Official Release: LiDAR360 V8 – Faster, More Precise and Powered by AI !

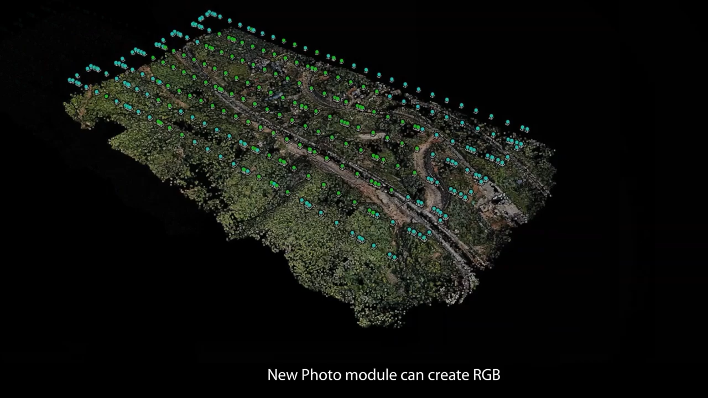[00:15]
New photo module can create RGB, infrared and multi-spectral orthophotograph.
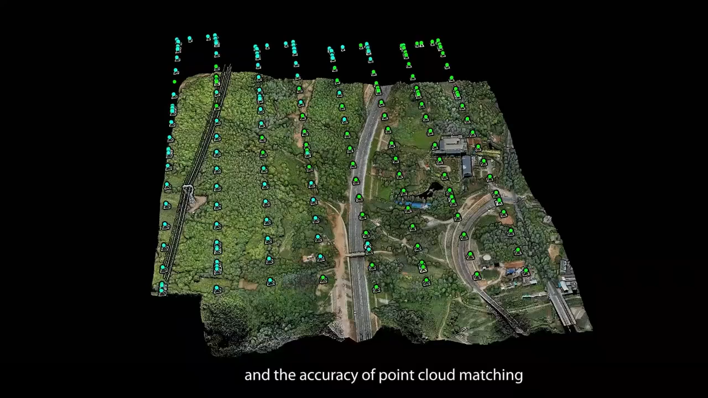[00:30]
Providing reliable data for features extraction,
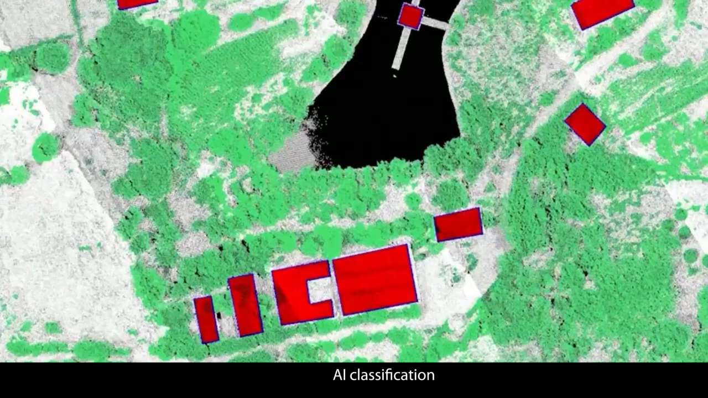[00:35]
AI classification, building texture and DOM.
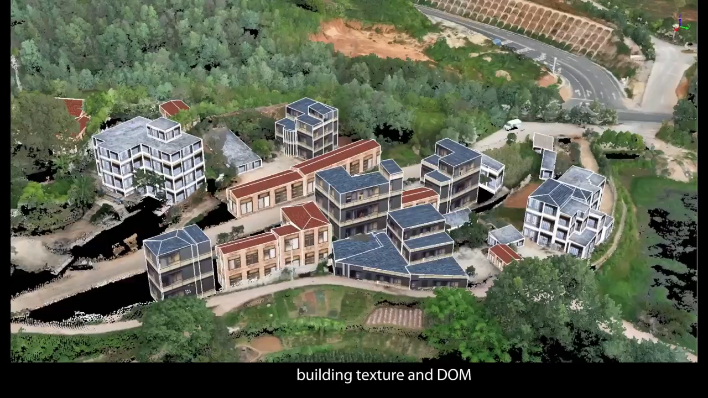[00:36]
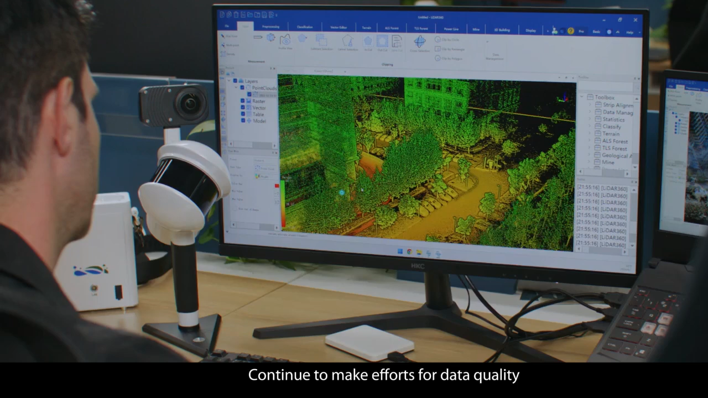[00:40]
Continue to make efforts for data quality with pre-processing module.
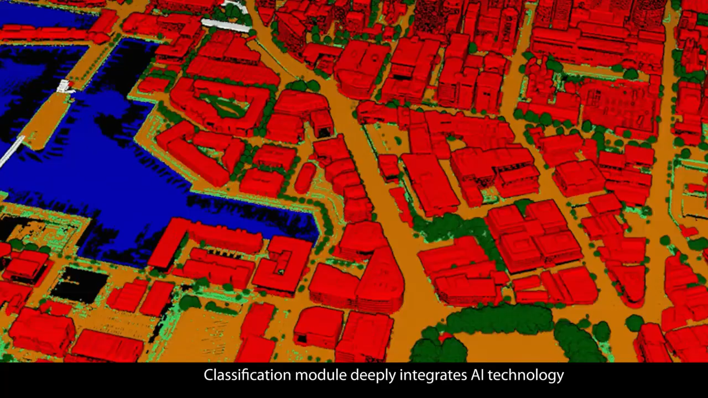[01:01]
Classification module deeply integrates AI technology,
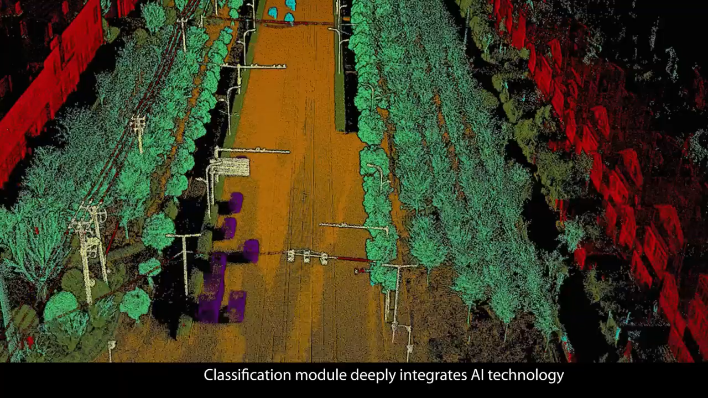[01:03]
allowing automatic classification for over 32 features.
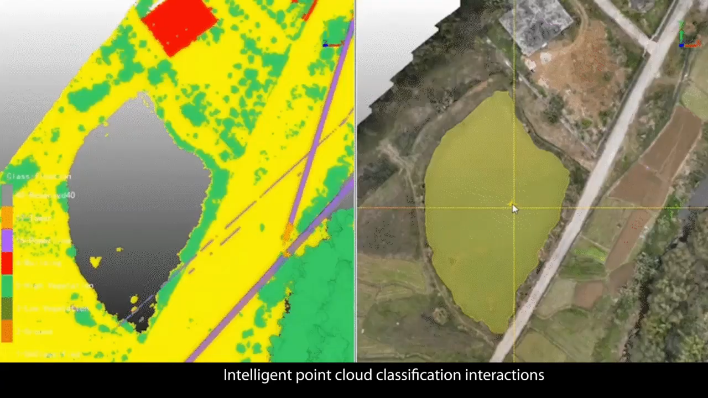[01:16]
Intelligent point cloud classification interactions make
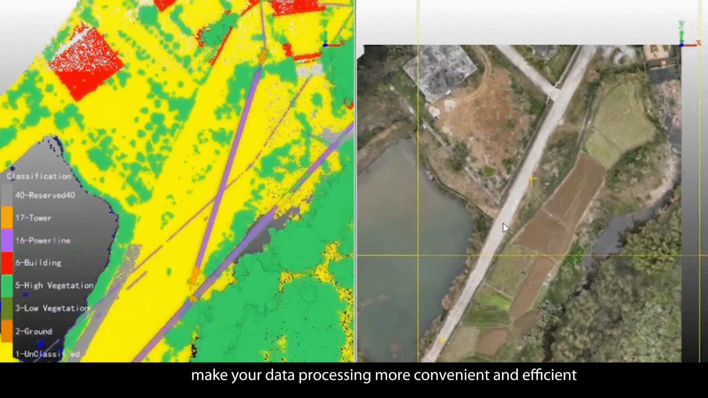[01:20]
your data processing more convenient and efficient.
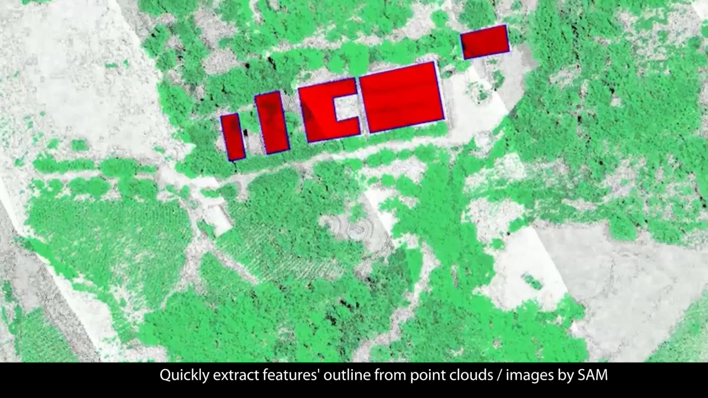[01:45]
Quickly extract features outlined from point cloud images by SAM.
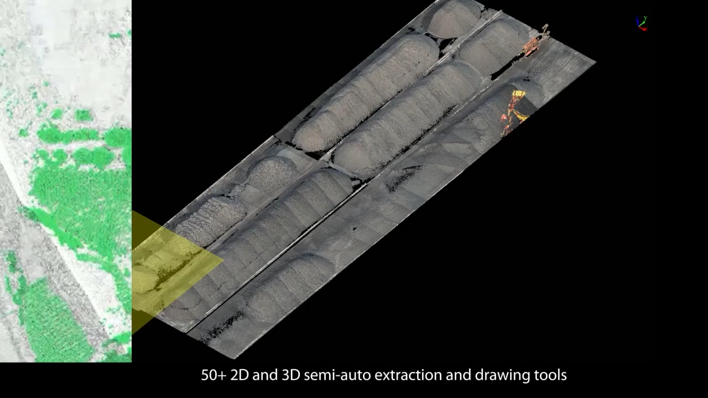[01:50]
50 plus 2D and 3D semi-auto extraction and drawing tools.
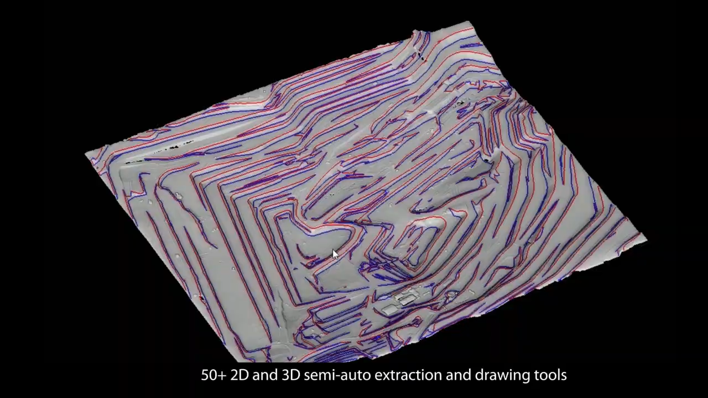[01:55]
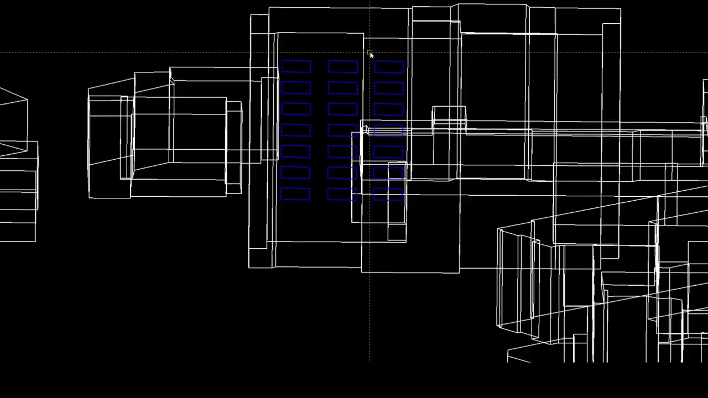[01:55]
Provide you with a detailed, automated and intelligent vector editing experience.
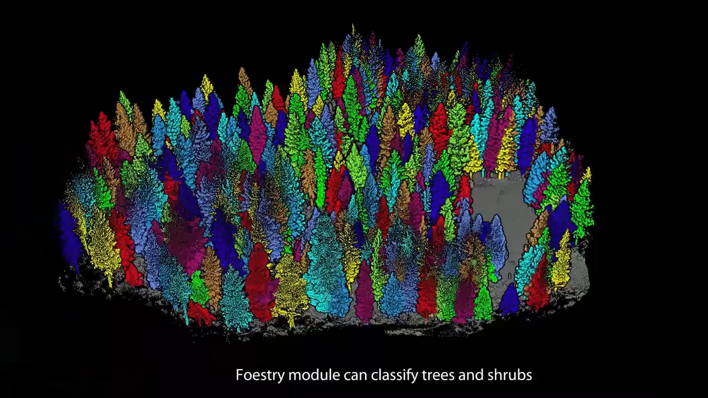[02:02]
FOSTRI module can classify trees and shrubs, trunks and crown, individual trees.
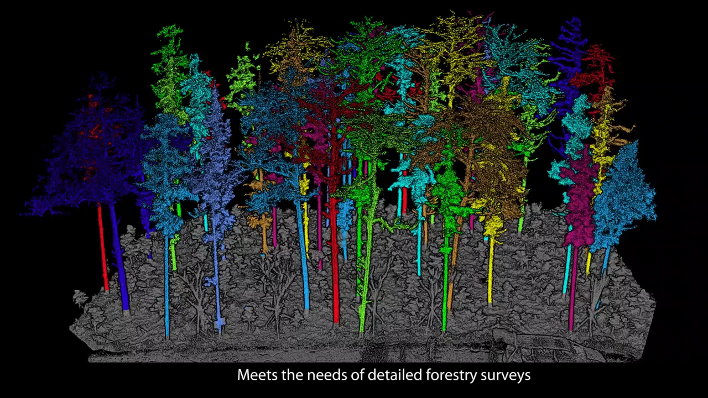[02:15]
Meets the needs of detailed forestry surveys, forest management and carbon monitoring.
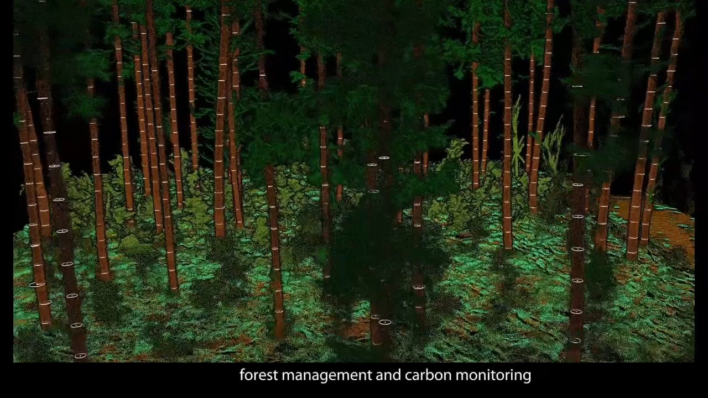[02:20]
Provide you with a complete guide for forestry analysis and mapping process.
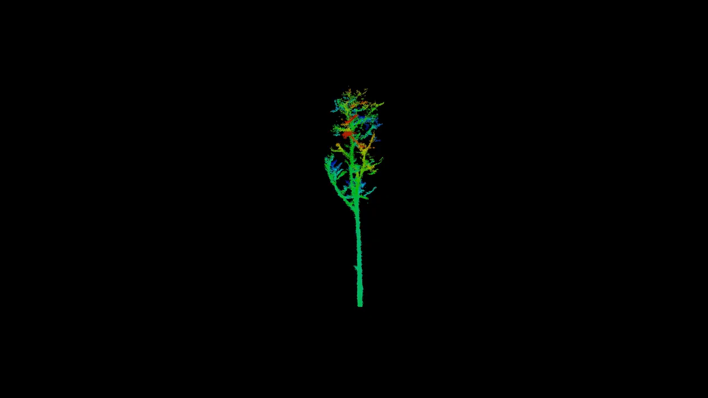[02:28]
Generates individual tree, stand volume,
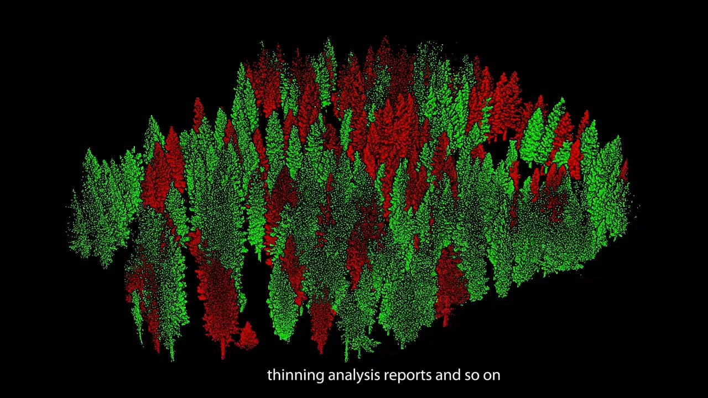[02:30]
thinning analysis reports and so on to standardize the survey results.
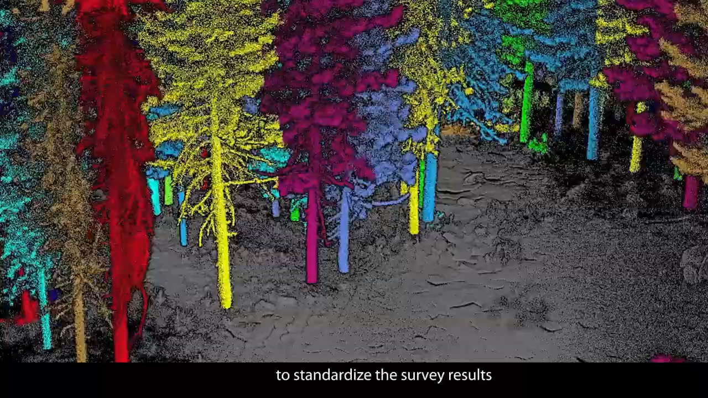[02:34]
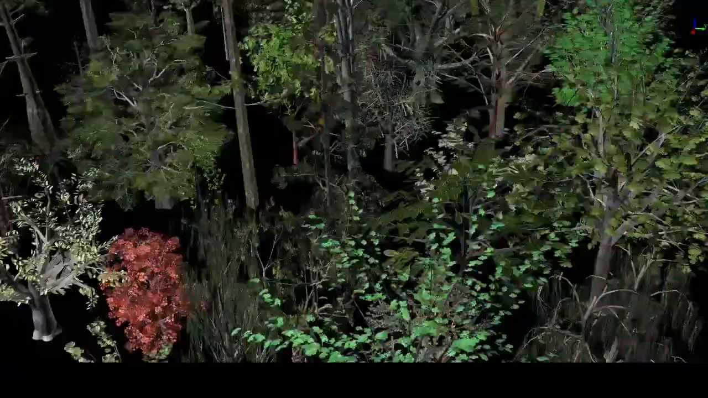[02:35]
70 species tree modeling and
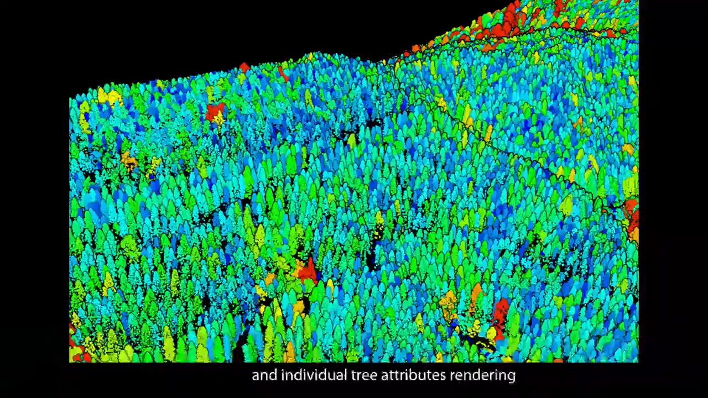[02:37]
individual tree attributes rendering to visualize the analysis results.